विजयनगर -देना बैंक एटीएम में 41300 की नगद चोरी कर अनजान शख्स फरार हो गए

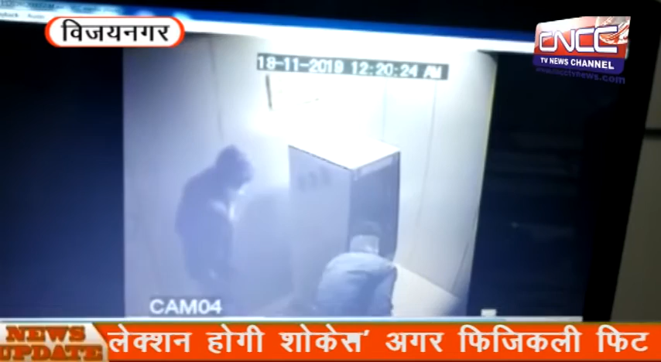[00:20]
सदर तोड़कर अंजान शख्सों ने एटीएम में प्रवेश किया और नगद रकम लेकर फरार हो गए। फिलहाल सीनियर मैनेजर श्री प्रभु शरण सक्सेना ने विजयनगर पुलिस स्टेशन में शिकायत दर्ज करवाई है। फिलहाल पुलिस मामला दर्ज कर सीसीटीवी फुटेज के आधार पर जांच में जुट चुकी है।